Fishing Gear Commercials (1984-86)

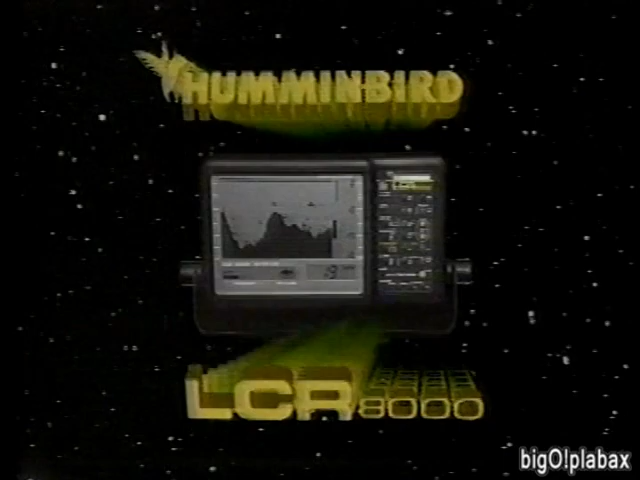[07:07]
finding technology it takes a lot to make a better computer graph